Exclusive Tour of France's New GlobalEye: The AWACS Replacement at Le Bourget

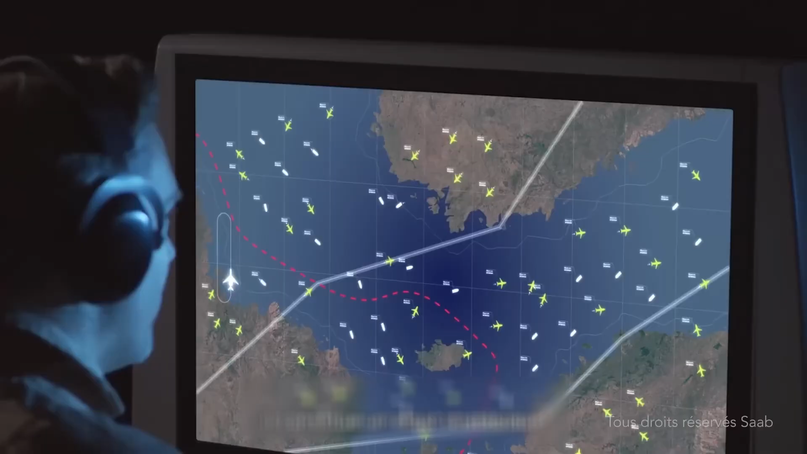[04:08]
So it's really multi-domain. The other advantage is that since we're very precise with the signal,